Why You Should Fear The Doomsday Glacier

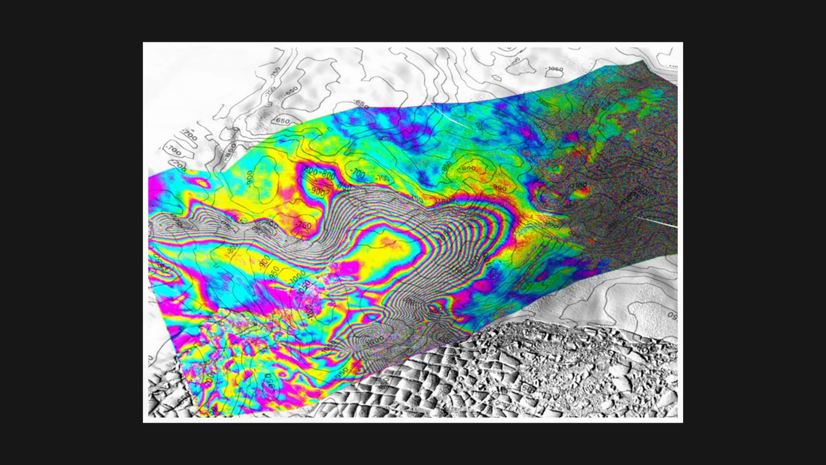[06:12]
This time, scientists collected data that showed the grounding line was retreating by 1.2 kilometers per year.